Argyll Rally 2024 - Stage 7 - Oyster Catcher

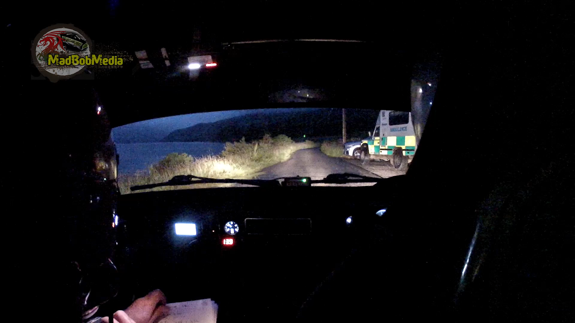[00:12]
Five right, very long five left. It's a long five right.
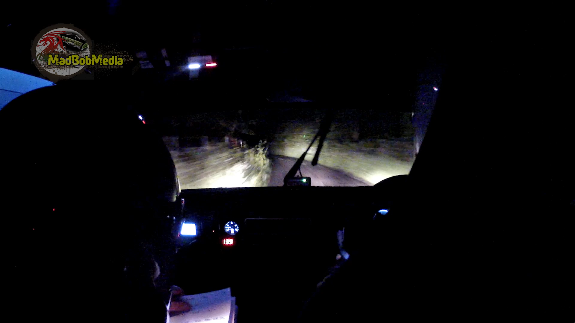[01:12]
Up mid. Six left, 50. Long five left. 55. This long five left here. To 55 right, 40 care, 3 left, keep out, 3 right. 35 right, 80, 5 left, to crest 5 right, and long 5 left continues for 100.
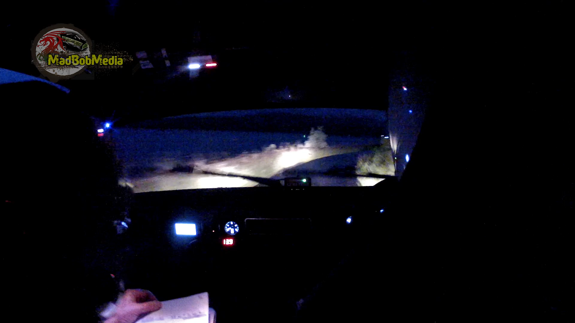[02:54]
To 5 left continues over jump, slowing 4 right, 2 left, wall inside. Short 2 right, jump to crest and crest fast, 4 right, don't. 60, long 5 left, don't over bump. To big crest, 60 crest, jump, 150. Caution, bad bumps.